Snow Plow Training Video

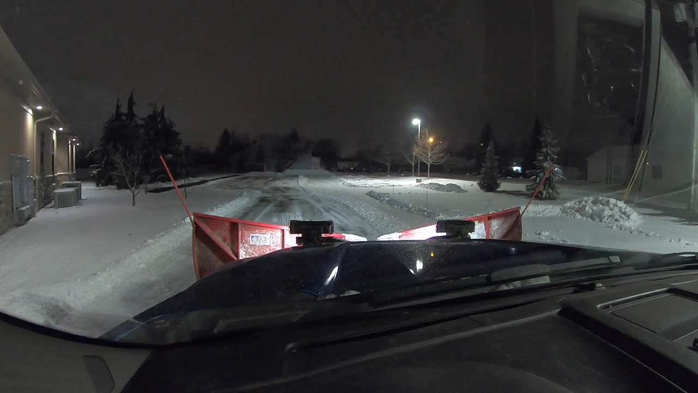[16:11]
What I did over there. I just pointed to on the left. I'm swooping into there. And I'm pushing right to the end of the lot. And then I'm working. From the building. Away. You can see. I swooped in right along the curb there. And my pile. Is right down here. At the dumpster. Off on. There's an island there. I just dumped everything off onto there. But I'm going to turn around now. And come back in. And then get whatever I missed. Now that I got this. Opened up. Here I come. Right along the curb. Touch the curb with the blade. I'm going to push.